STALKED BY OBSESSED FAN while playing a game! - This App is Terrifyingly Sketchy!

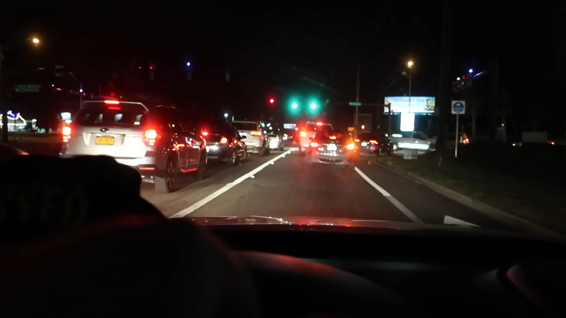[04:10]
There has been some sketchy stuff leading up to this point today, though, so. Just tell me where to go. Turn right onto West Pope Road. Turn right onto West something or another. That's Pope Road. Pope? Right here. Oh yeah, Pope Road. Careful. Only time we're ever gonna see the Pope in our lifetime. Alright, slow down. Alright.
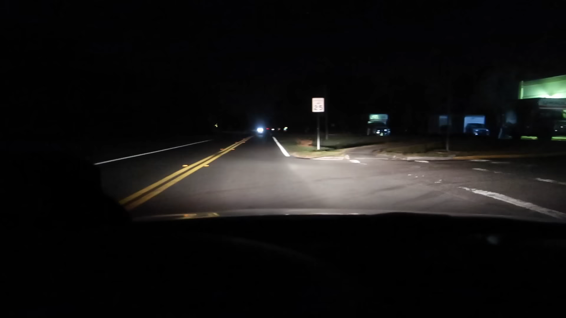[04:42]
Turn right, then your destination will be on the left. Left. Okay. Your destination is on the left.
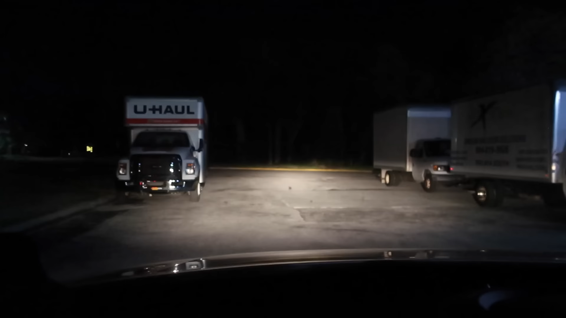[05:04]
Guys, it's taking us behind this building. Go figure. Even in other cities, it takes you behind buildings.
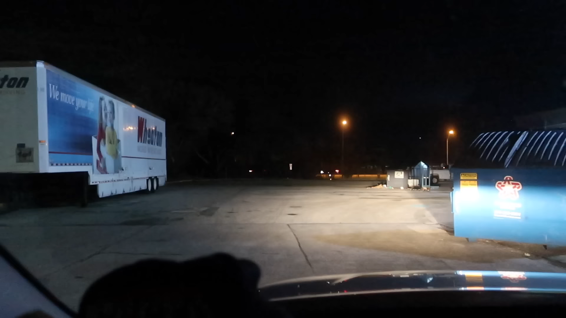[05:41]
There's some guys. Dude, they got black pants and a black hoodie on too. There's somebody right there. I'm gonna go see what they're doing. Hold on. We'll come right back to it. But like, he turned around as soon as he seen us. There's no way. There's no way. Oops.
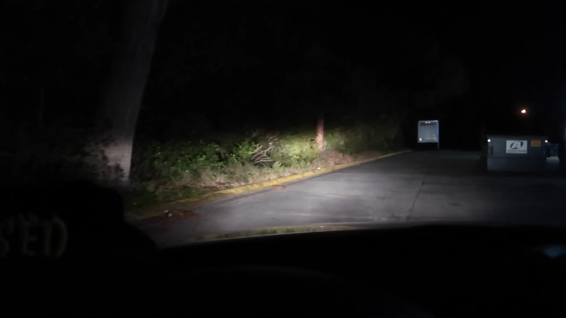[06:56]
Do you see him? No. I don't see him either. Alright, so that's right here. Alright, so I guess the pinpoint is right here, guys. So I'm gonna get out and look. Or do you wanna... You wanna get out? I'll get out. Yeah? Man, Pinkie Pie is down, dude. Hold up. I'm not scared. Alright, so Alicia's gonna get out.
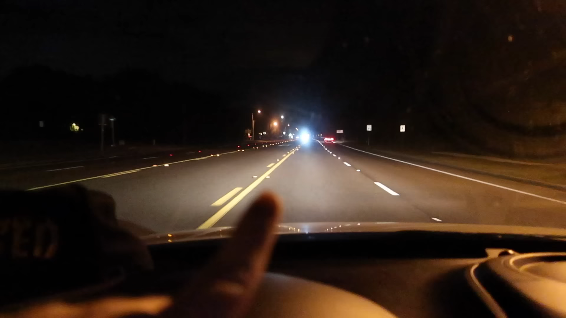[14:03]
It looks like it's taking us directly up. Dude, is it gonna take us by the lighthouse? What? This is gonna be crazy. Turn right onto Red Cox Drive. Red Cox. Turn right onto Red Cox Drive. Okay. I feel like that guy. I think they are. 1 mile. Your destination will be on the left. Wait. Is it taking us to the lighthouse? I don't know. I wonder what's going on at the lighthouse. Oh, you know what? I mean, we said find something extremely haunted, right?
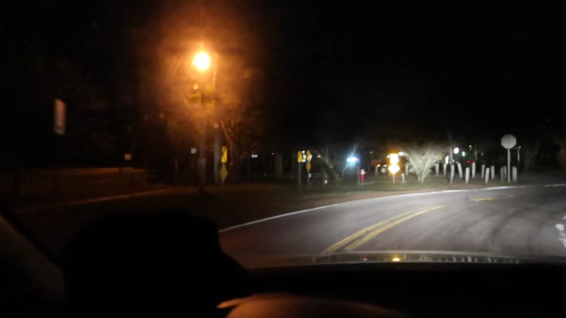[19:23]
There's a car sitting there. There is a car sitting there. There's always a car. There's always somebody. There's always something. I don't know if anything's haunted over here, but I'm going to check it out.